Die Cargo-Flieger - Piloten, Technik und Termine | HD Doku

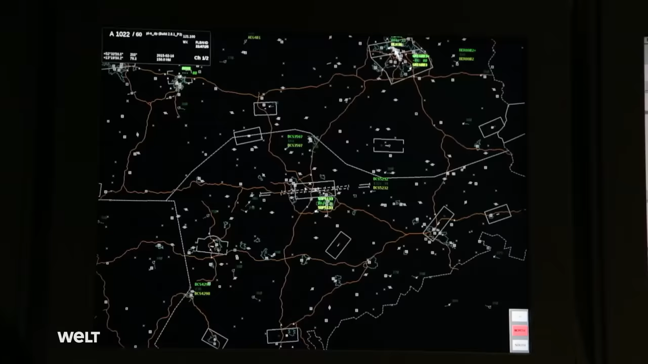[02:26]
Hier oben ist Berlin, die Hauptstadt mit der Kontrollzone auch wieder von Schönefeld hier unten und Tegel hier oben.
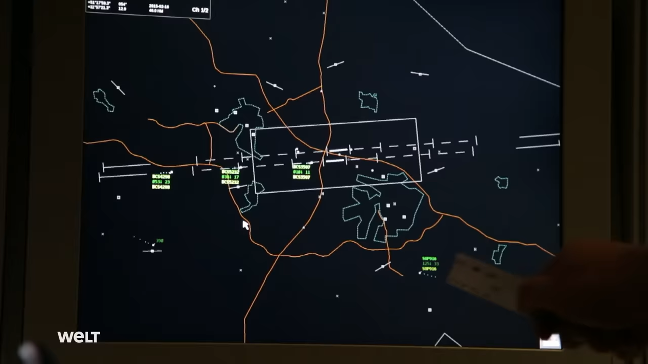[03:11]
Jetzt kommt hier unten der nächste, der anfliegen möchte. Und ich muss jetzt eben sozusagen vorausplanen, wie weit ist der jetzt geflogen,
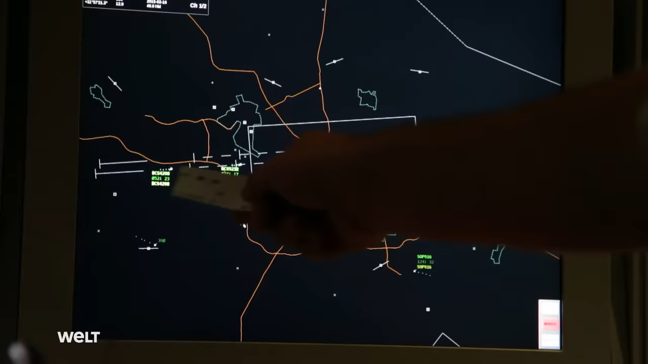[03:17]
wenn der entsprechend weit vorne ist, damit ich den hier reinkriege, bevor von hinten der nächste kommt.